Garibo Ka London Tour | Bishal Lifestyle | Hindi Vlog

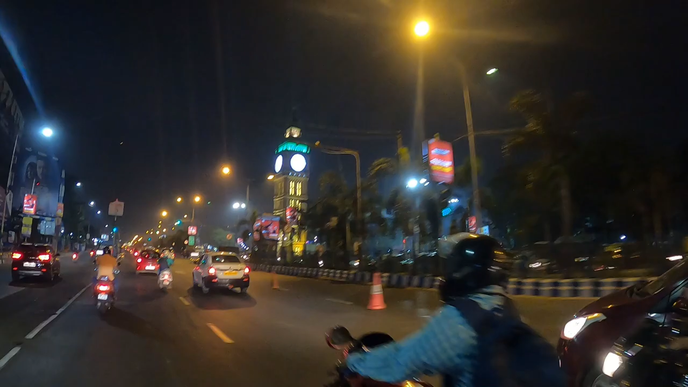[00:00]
वाव दोस्तों यह है लंडन का वाच्टावर जस्ट लुक अद दा व्यूटिफूल वाच्टावर ही है कोलकादा डू लंडन में पाँच गया सी पचास रुपए में only 50 डूपीज में कोलकादा डू लंडन ट्रीप